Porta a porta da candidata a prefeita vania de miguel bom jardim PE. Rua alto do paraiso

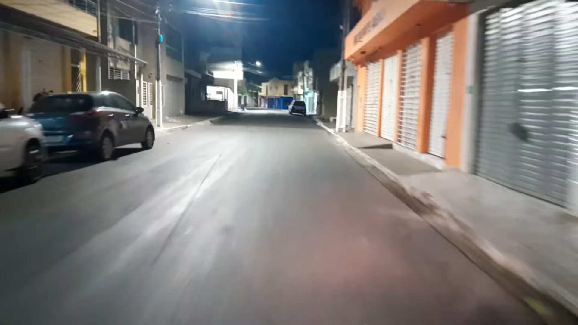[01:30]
Vou começar a filmar aqui a movimentação aqui, o pessoal.
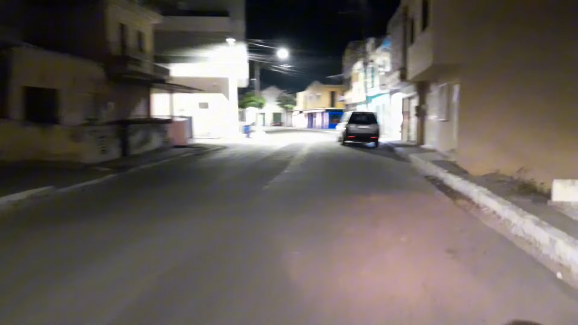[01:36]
Mas até agora não estou vendo nada.
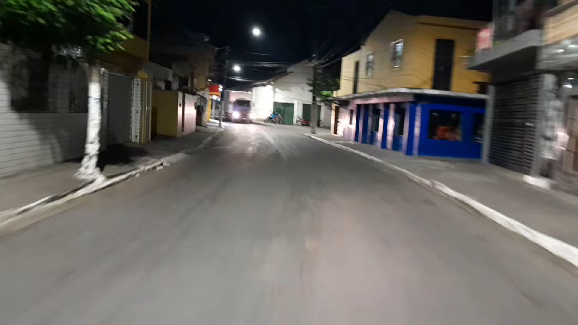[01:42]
Vou dar uma voltinha ali na rua do Alto São José. Alto São José ali, né? Caiu aqui, logo na entrada da rua do Frade aqui.
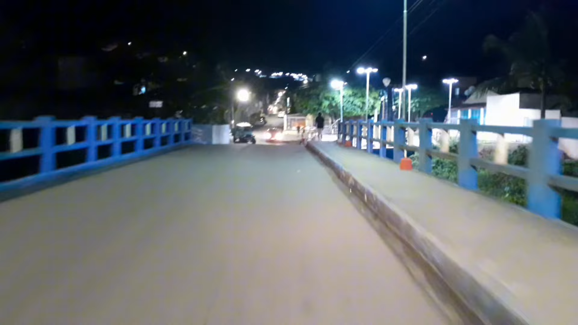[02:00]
Que é a rua do Frade, né, galera?
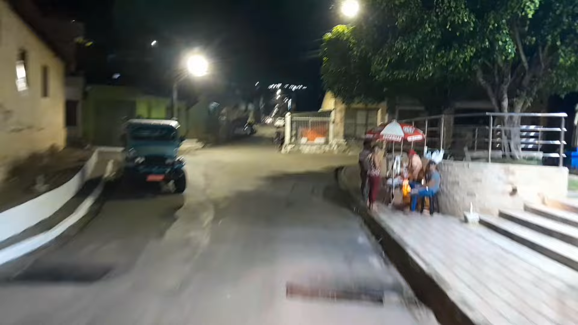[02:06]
Vamos pegar aqui, né, essa subida.
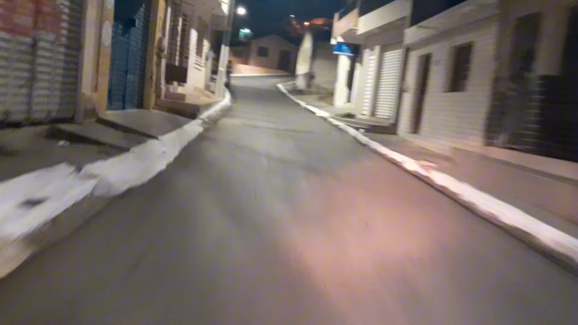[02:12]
Quebra a mão aqui, ó. Vou pegar aqui a direita.
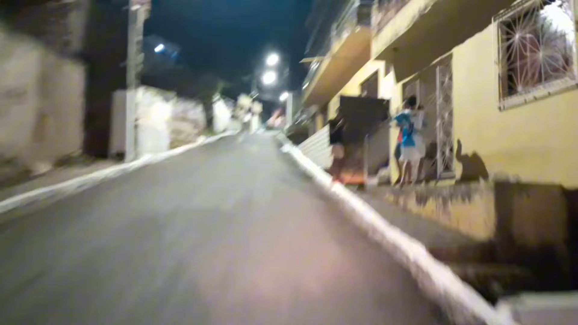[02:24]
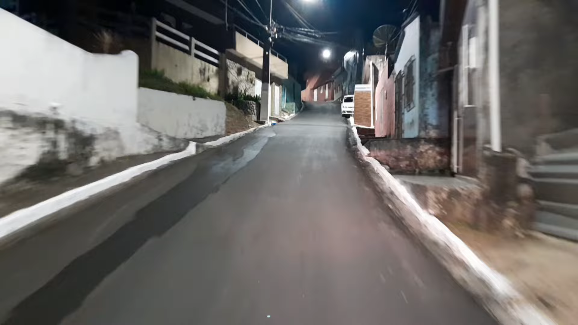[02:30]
Alto São José. Eu disse que aqui já seja o Alto São José, tá? É. Não tem nada hoje não.
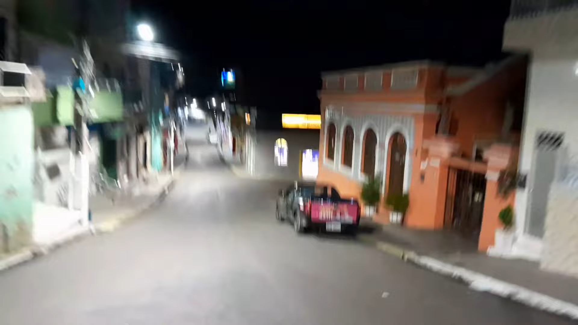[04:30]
Olha a pracinha aqui, plena quinta-feira.
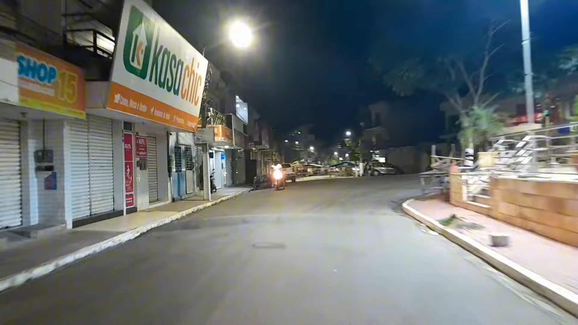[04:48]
A galera começa a arrumar o banco aqui de feira logo na quinta-feira, galera.
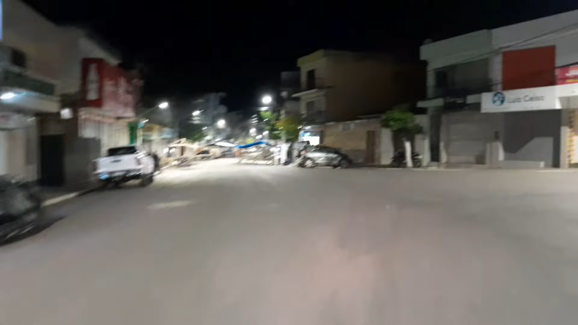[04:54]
Amanhã que é a sexta, né? Tá tudo armado, é só colocar as frutas e verduras em cima.
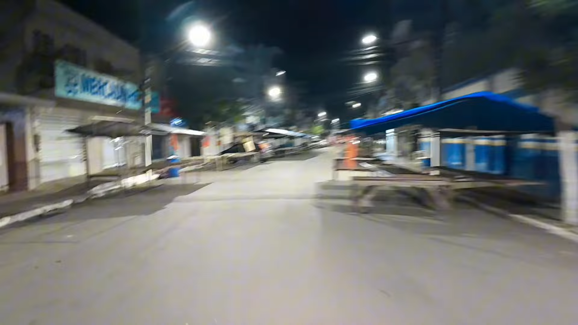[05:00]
No sábado é a feira principal aqui de Bom Jardim.
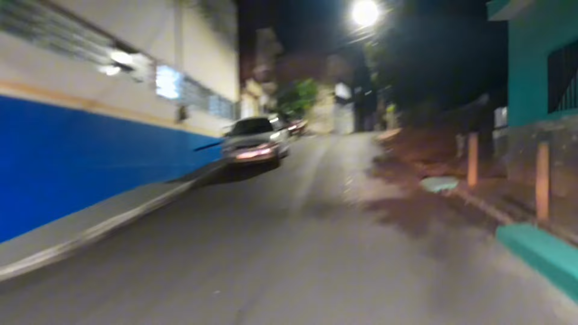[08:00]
Já passa a noite no Alto Paraíso.